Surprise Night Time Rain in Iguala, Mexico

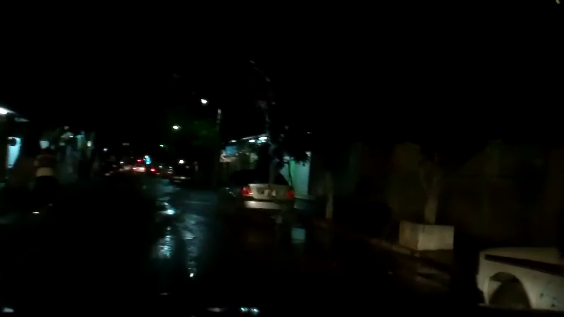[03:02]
Heading downtown. This is actually a nice little rain to get the dust out of the air. This is cool. Okay, Paula, I can spero. Might hit a little bit of mud. Yeah, wet night just after Christmas. This happens once every so often, I guess.
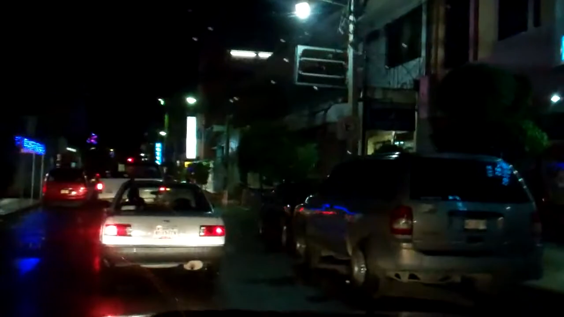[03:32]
It happened last year once, so that's good. Bit of water.
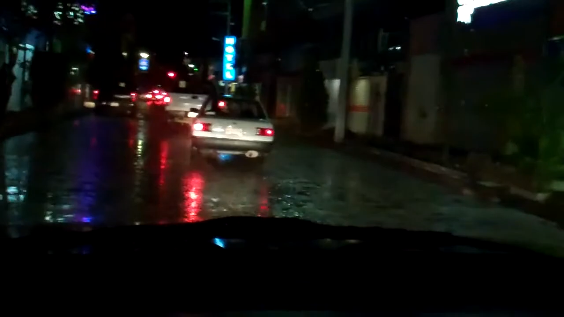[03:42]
Got all those rocks in the road. That's nice. No cones or anything. So you could mess up the underside of your vehicle real quick.
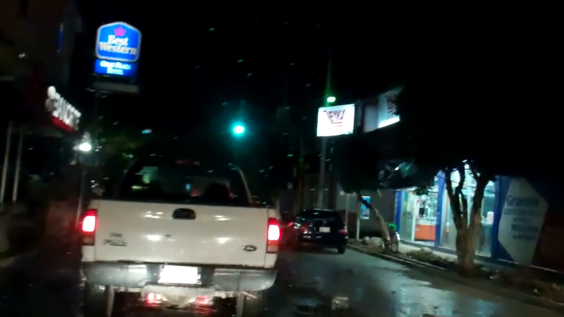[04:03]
Andale. Muévete.
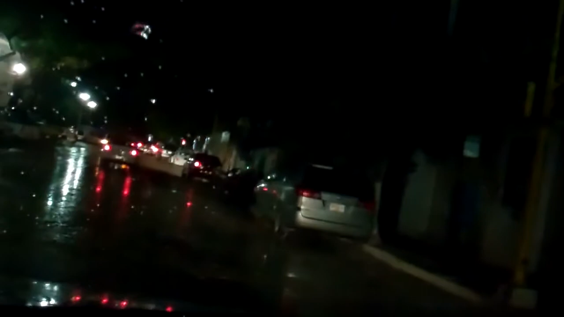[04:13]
Park's a little wet. Tenemos que ver dónde está la piel. En el lado de piel. Están componiendo el centro de Iguala.
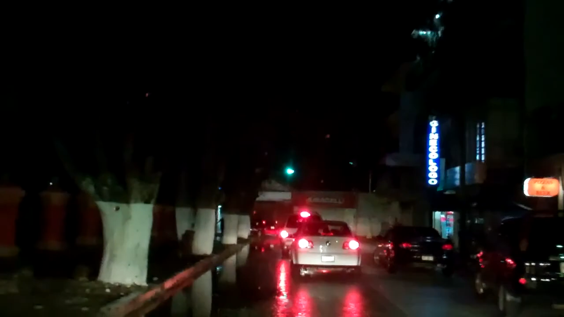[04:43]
Una belleza.
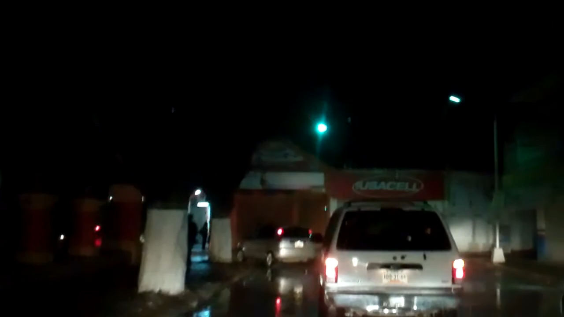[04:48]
Why they got the flashers on, it's only a little bit of water on the road.